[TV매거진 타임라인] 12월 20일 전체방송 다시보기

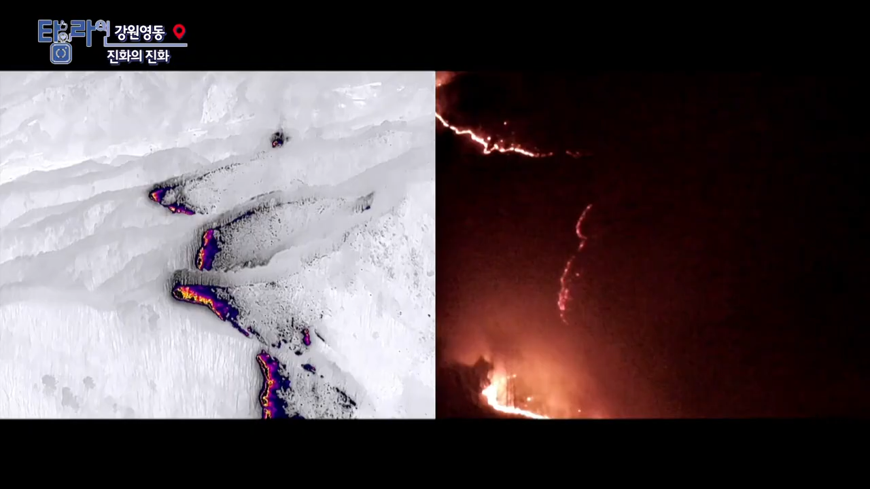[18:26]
야간에 운영되는 열화상 드론 덕분에 산불
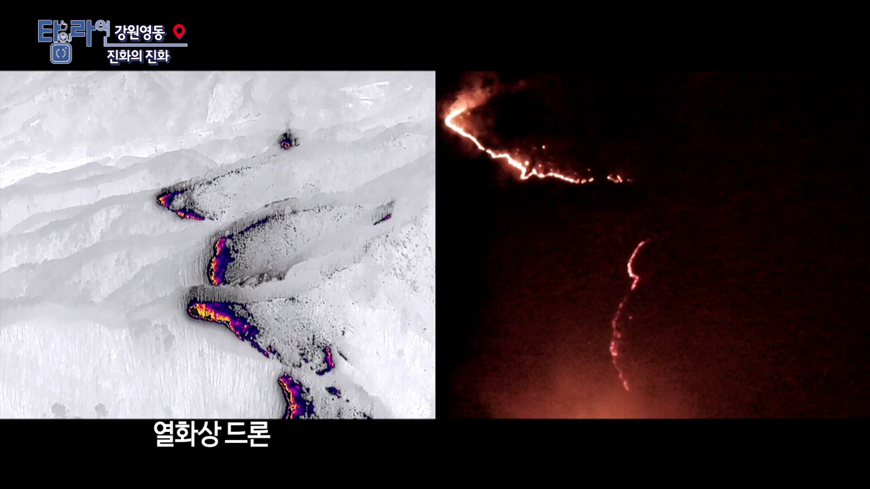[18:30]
현장에서 보다 정확하고 효과적인 진화 기획을 세울 수 있습니다